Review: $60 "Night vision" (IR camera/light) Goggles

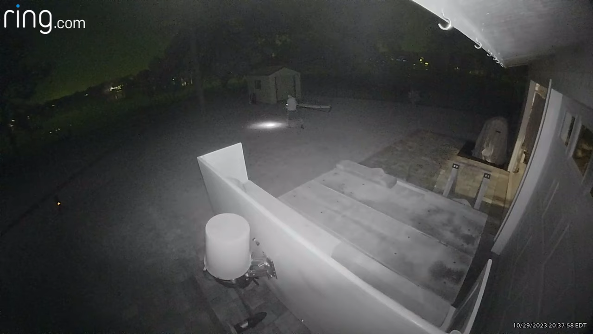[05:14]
So keep in mind that, you know, you can see infrared security cameras, the lights that infrared security cameras put out with this guy, but they can also see the light that this guy puts out. It's not really useful indoors because it has enough zoom that you're looking at things,
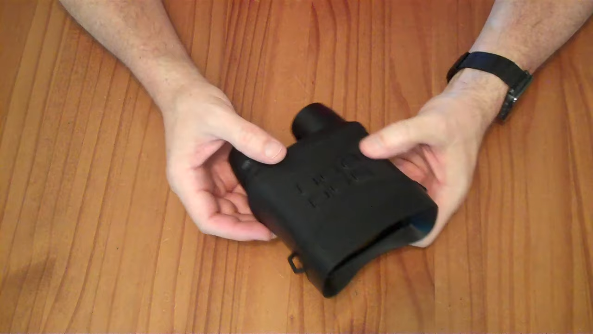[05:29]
you know, in a really small field view indoors. So it's really more for outdoor usage, and because it broadcasts infrared light out here,
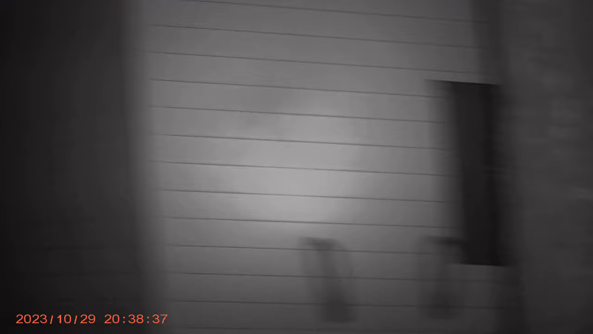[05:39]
you can't use it through a window because it just shines infrared light and it reflects off the window.
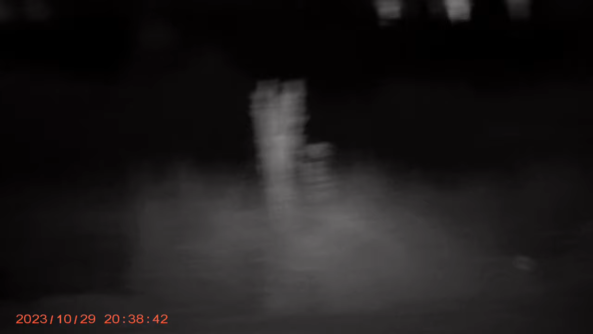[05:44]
So you do have to be outside with this.
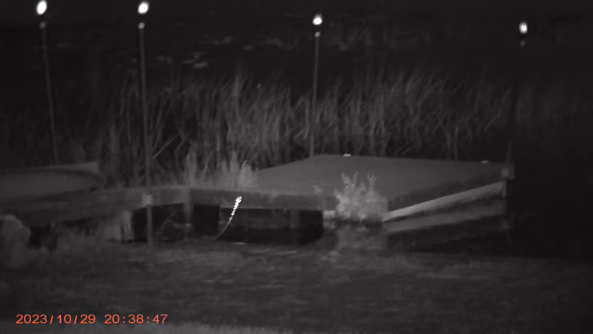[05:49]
Now, the screen here will light up your face, and it's going to, you know, mess up your night vision because you're looking through the screen here.